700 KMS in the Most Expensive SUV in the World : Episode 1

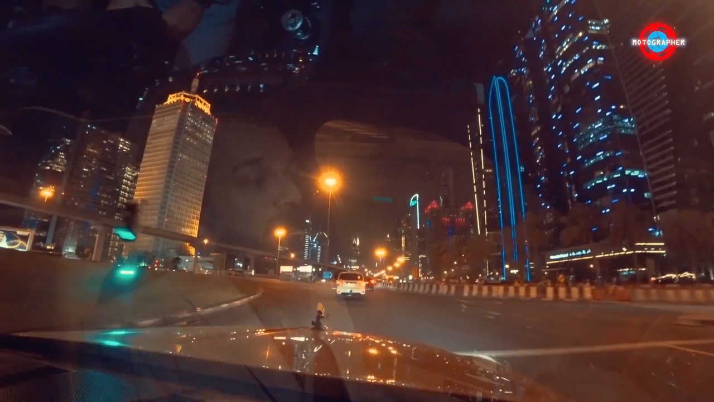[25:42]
And, this is the city of lights. Lot of tall buildings here. A different kind of a feel. With the spirit of ecstasy also enjoying taking in the wind,